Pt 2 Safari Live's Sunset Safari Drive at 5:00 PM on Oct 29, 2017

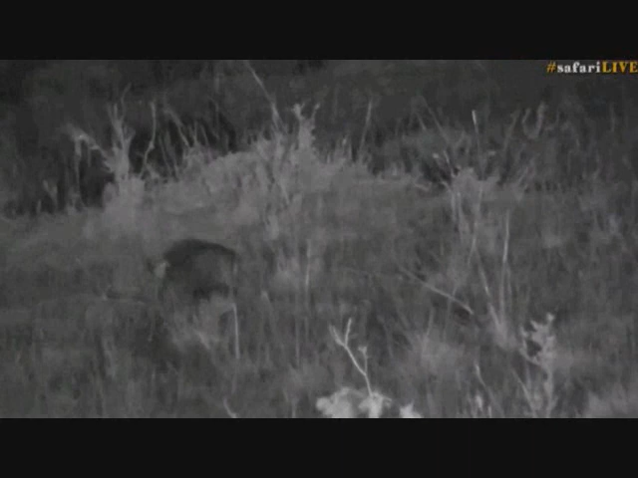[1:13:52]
at the jackal as well maybe a little one but an adult nah, I don't think so so I saw something interesting and I think I told you about this quite some time ago it was here in the Mara because I've seen the most bizarre thing well, I suppose they're not bizarre because we know animals just do what they want but I saw a white-tailed mongoose eating on a wildebeest carcass how cool is that? I never thought that they would scavenge but apparently they do scavenge to an extent they'll eat little grubs they will eat birds mongoose ooh, chicken killers that's what mongoose are it was always my biggest fear